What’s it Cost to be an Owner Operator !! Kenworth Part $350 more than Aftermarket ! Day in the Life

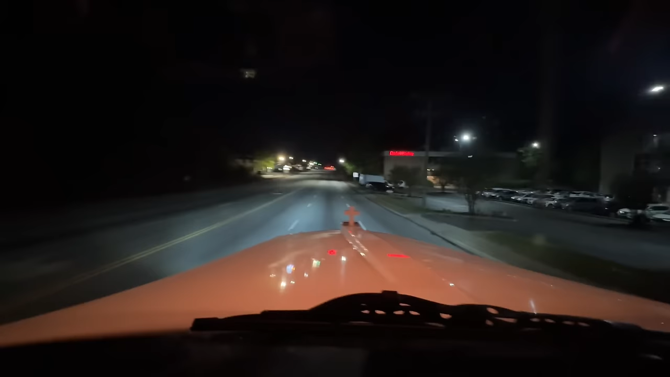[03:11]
This is Puzzinburg. Set up to Asheville and right through Asheville through the heavy grades of 26. My goodness. Up to Tennessee.
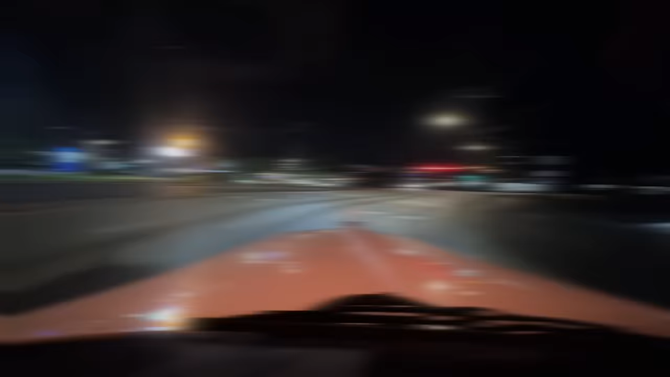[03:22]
Oh, we got the yellow lights. This is that turn where you kind of have to take both lanes so no one jumps under you. Oh, yeah. I know wide open, but there's a green light, but no cars. Okay. Wait our turn. Since gaining a little elevation up here, 49 degrees. 13 degrees swing. We're starting to go up to these big grades, so push the old Cummins ISX a little hard, but not too hard.